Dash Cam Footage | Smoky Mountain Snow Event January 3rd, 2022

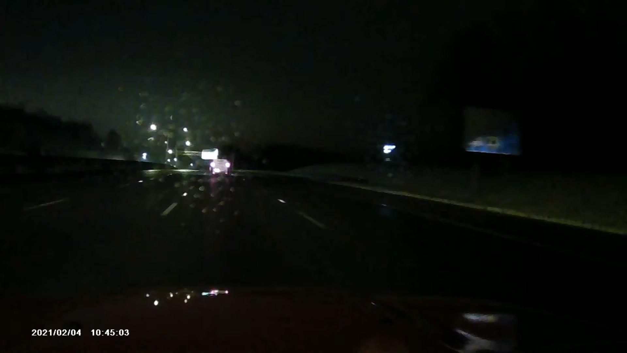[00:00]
great. There's a lot of snow right here, though. I know there's as much as you think. In the foothills, it's enough to make people slide off the road. Act cool.
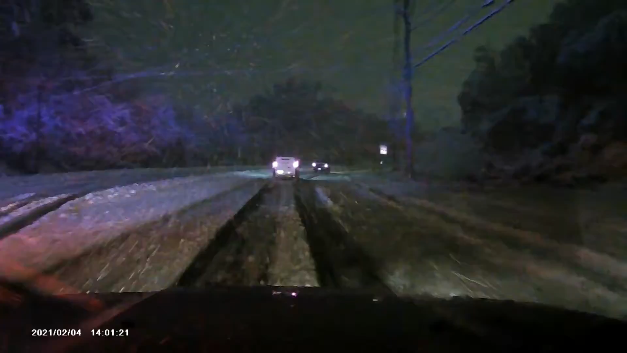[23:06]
Power line went down and the snow plow died. So I'm guessing they cut the power so they can get the line off the shit. Yep. We're almost home. We're glued, like, god damn, man. Who knows what we're going to encounter down the fucking road.
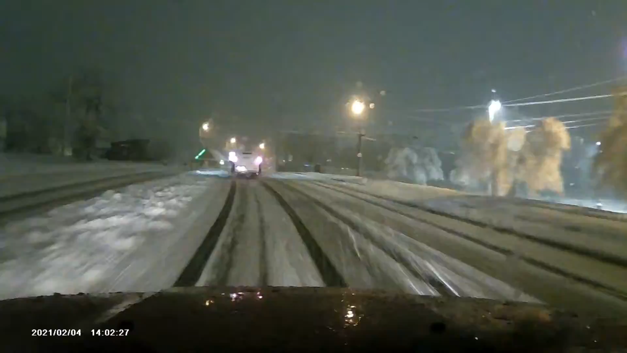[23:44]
How are we supposed to turn? Look how much fucking snow. Just turn on the lights. Should have done a fat donut right there. Do we have a sled?